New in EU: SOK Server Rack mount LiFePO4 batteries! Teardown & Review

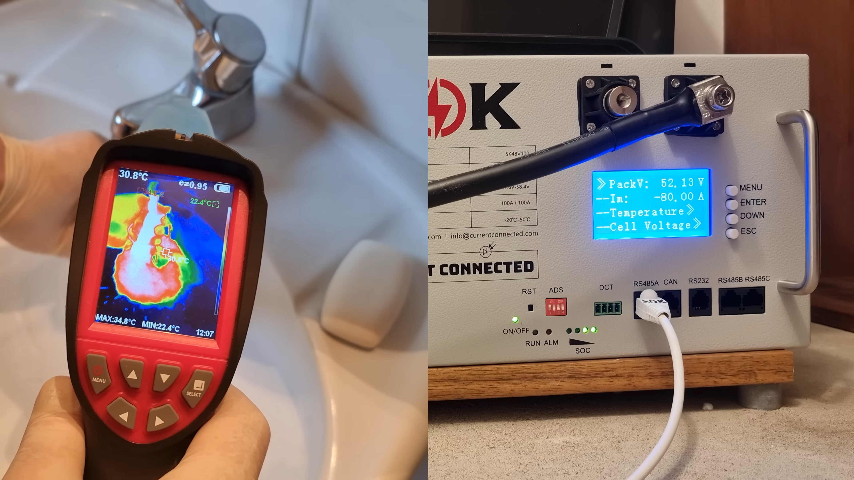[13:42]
On screen: spot 30.8°C, max 34.8°C, min 22.4°C
Of course the battery can deliver its rated 100 ampere quite easily.
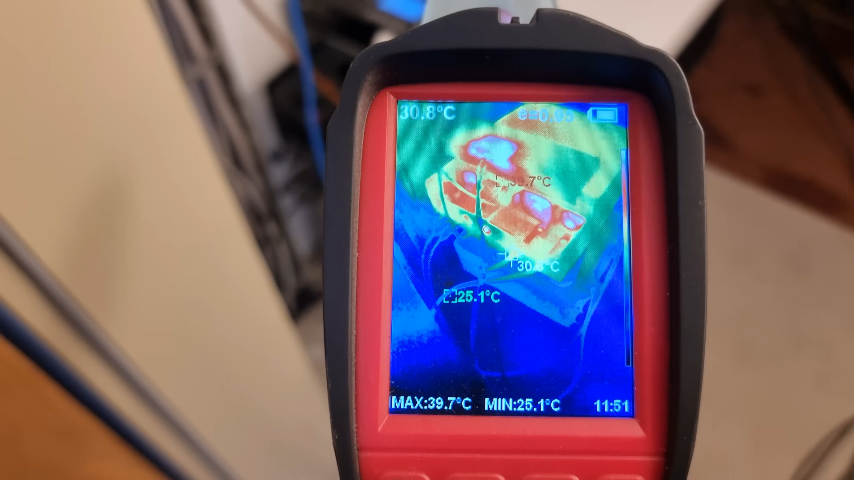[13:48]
On screen: spot 30.8°C, max 39.7°C, min 25.1°C
And because I went with 70 square millimeter cables for upgradability later, I can hardly detect a hint of heat after one minute of nearly 100 ampere flowing.
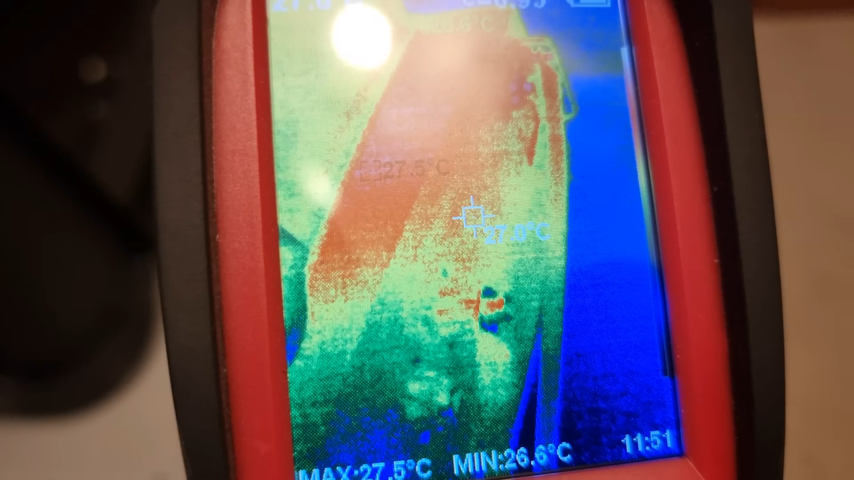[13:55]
On screen: max 27.5°C, min 26.6°C
Excellent. But I wonder what happens if we go too far?